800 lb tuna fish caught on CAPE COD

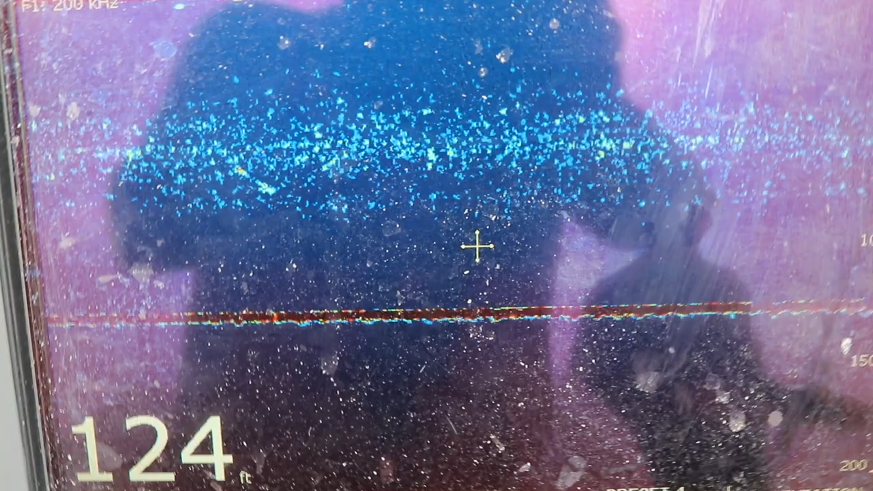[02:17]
On screen: depth 124 ft
All right, now we got the camera up. We're ready for the big fish.